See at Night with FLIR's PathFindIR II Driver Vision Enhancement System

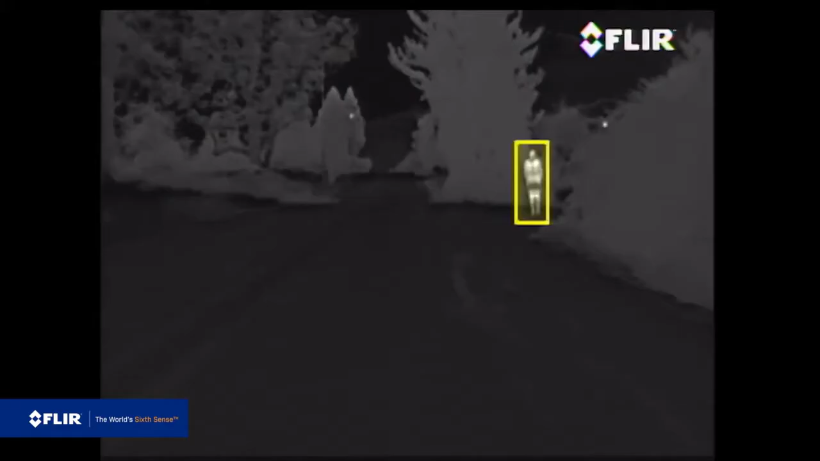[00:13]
a split second can make the difference between a close call and a tragic accident.
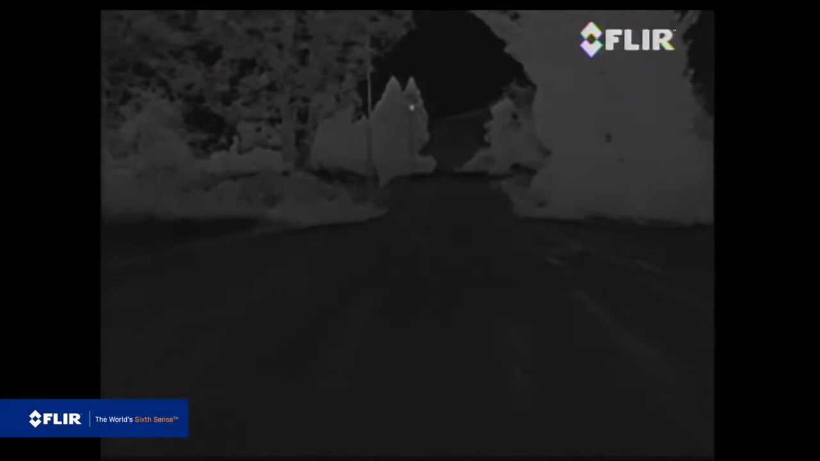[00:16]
The FLIR Pathfinder 2 thermal night vision system
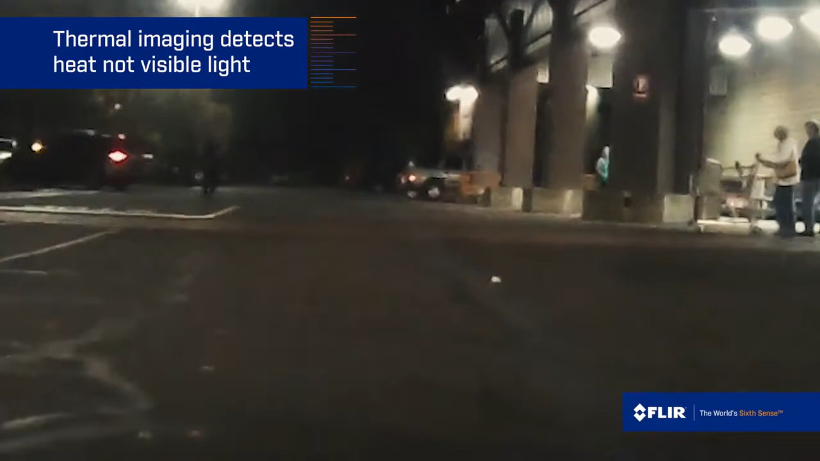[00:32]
Thermal imaging detects heat instead of visible light. Warm objects appear white against cool backgrounds.
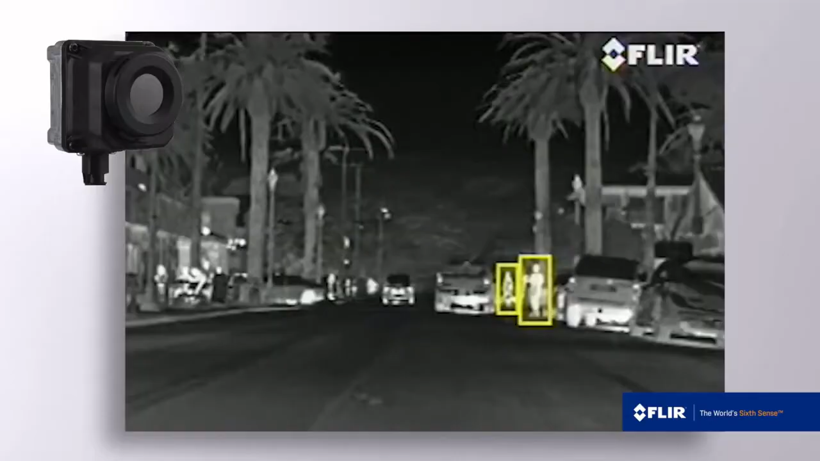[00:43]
Using state-of-the-art video analytics, Pathfinder 2 tracks the movement of people and animals,
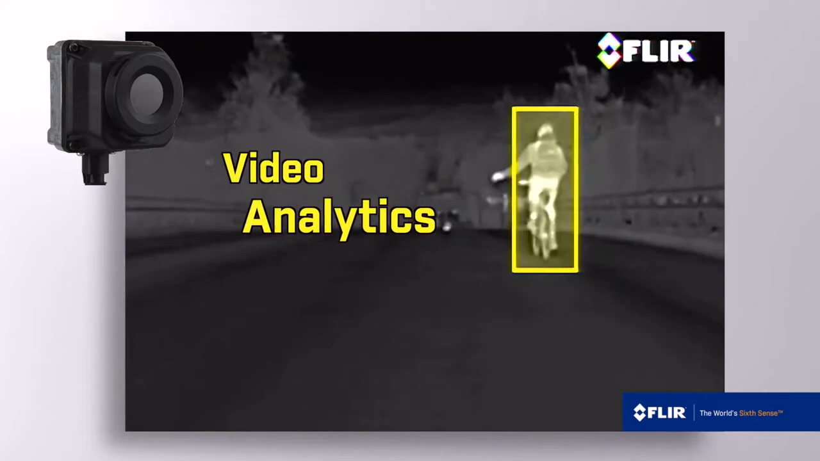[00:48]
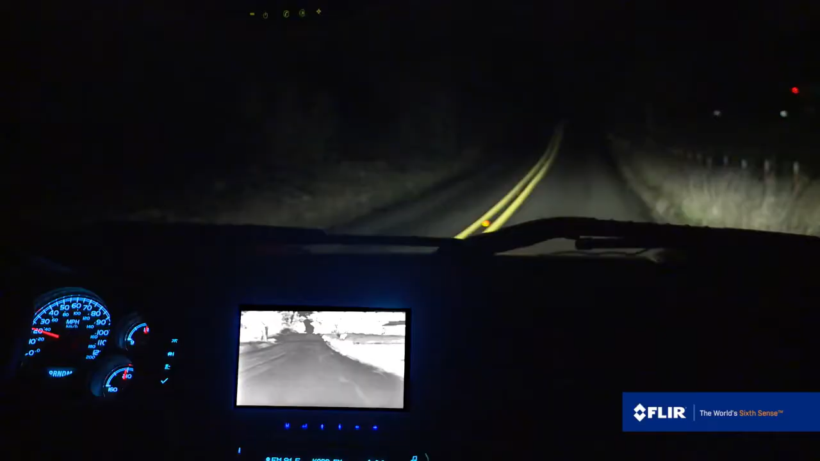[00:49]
making them easier to see out of the corner of your eye.
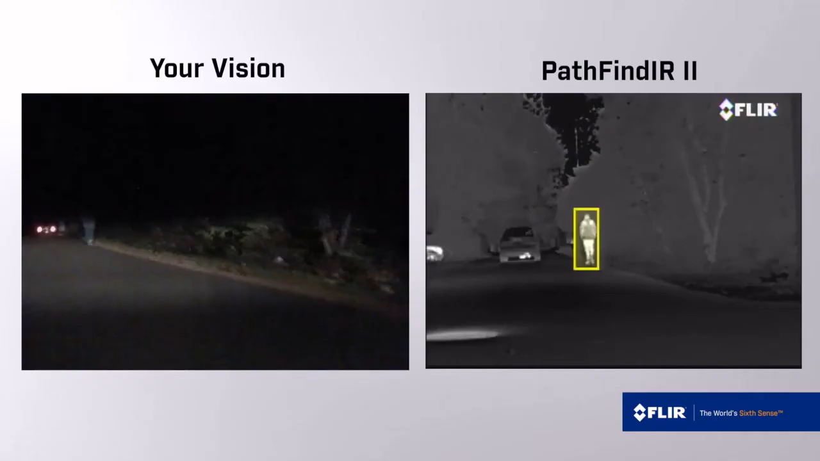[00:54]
Pathfinder 2 extends your view well beyond your headlights and on either side of the road. Pathfinder 2 is unaffected by the glare of oncoming headlights,
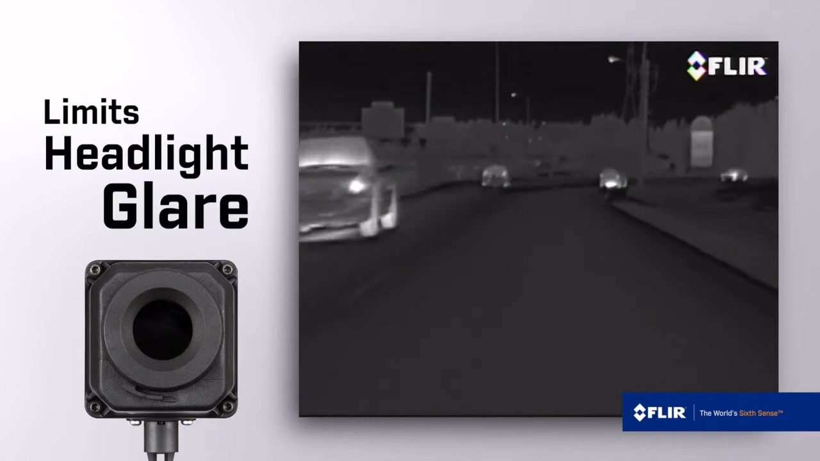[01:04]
which can improve visibility and reduce eye strain.